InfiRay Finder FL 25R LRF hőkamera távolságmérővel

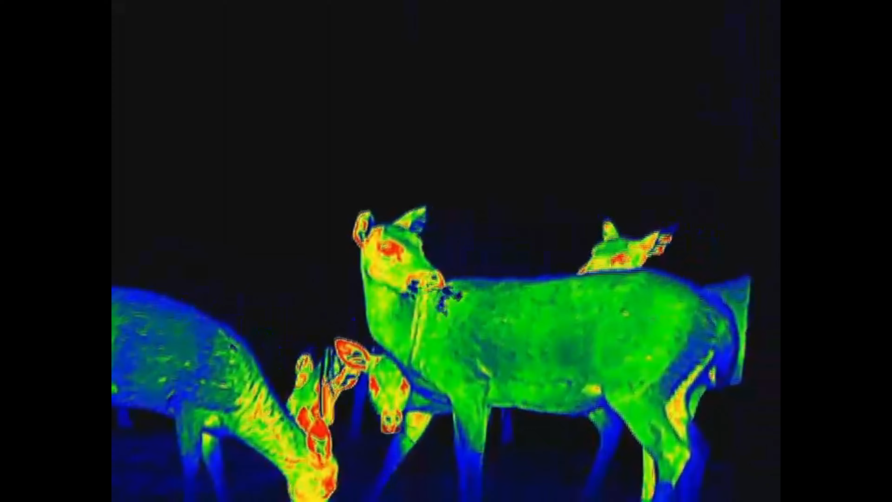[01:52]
Ez a baromi jó képalkotás a vadászat során is megjelenik. Kitűnő élességű és részletességű felvételeket kapunk.
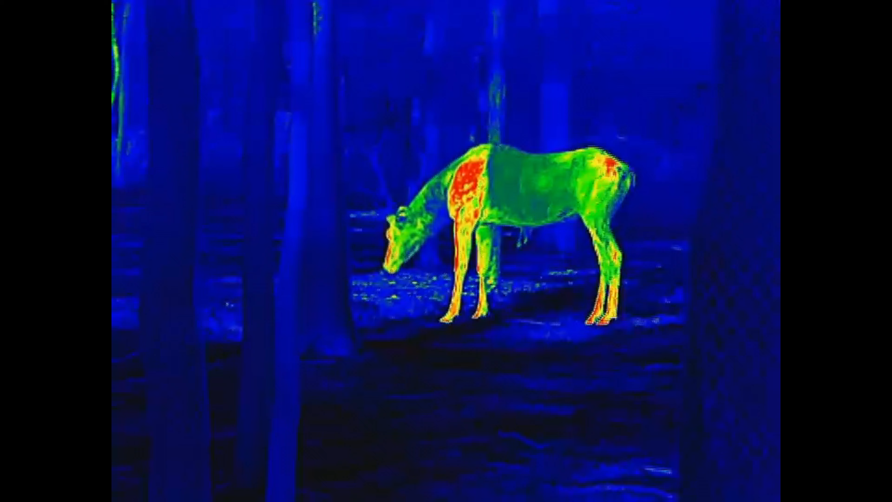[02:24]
Pontosan és gyorsan mér. Ez a távolság este túlzás, de a tesztek alapján nappal is remekel.
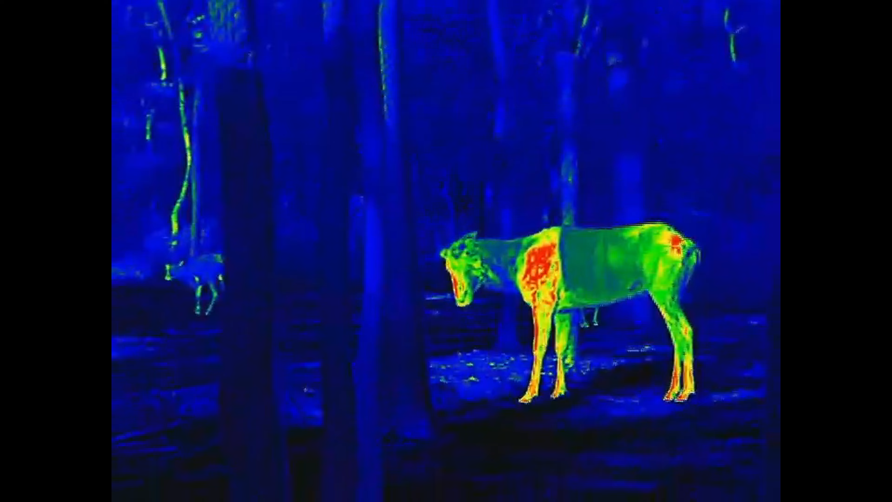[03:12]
Nekem nagyon bejött az alapoptikai nagyítás, mert óriási területet látunk be, és egyszerűbb tájékozódni vele. Apró méret ellenére álló és mozgóképet is rögzíthetünk, valamint egy applikáció segítségével Wi-Fi-n keresztül összeködhetjük okos eszközeinkkel.